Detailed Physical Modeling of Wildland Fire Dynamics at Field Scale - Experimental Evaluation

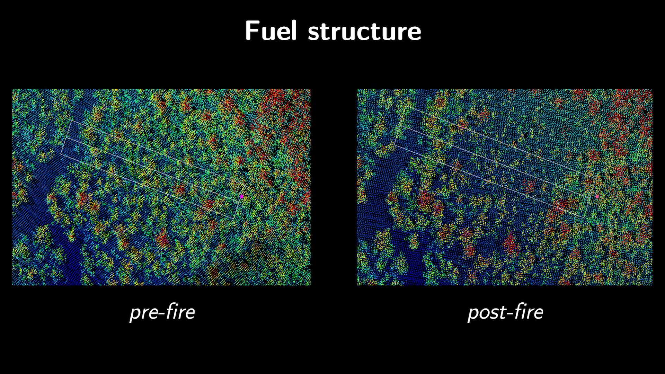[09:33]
We got some nice three-dimensional models of the forest canopy structure using aerial LIDAR, and so we were able to look at the potential effects of forest structure on the fire behavior and vice versa.
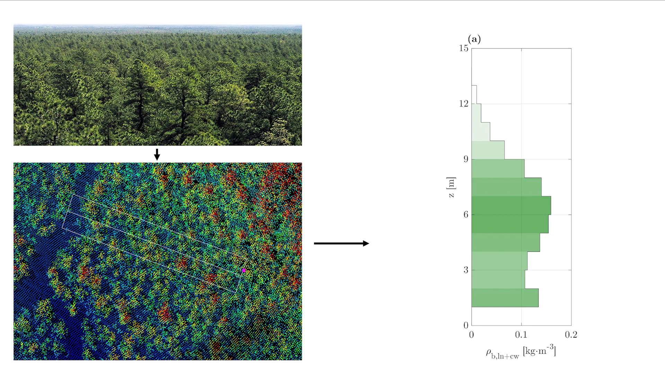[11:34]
so it's just a vertical profile of density, I segmented the forest canopy into a 10 by 10 horizontal grid so that you get a bit more of the local spatial structure of the canopy,
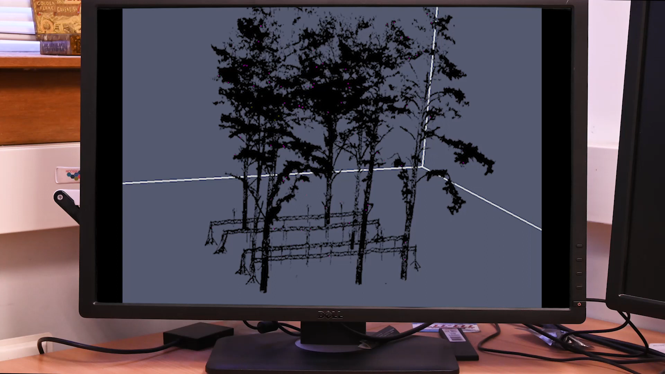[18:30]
If you take, for example, those 10 by 10 meter experiments, we have this fine resolution terrestrial lidar data that allows us to see the change in the surface fuel, but also the actual position of different sensors and experiments. So we have all of this quite detailed information.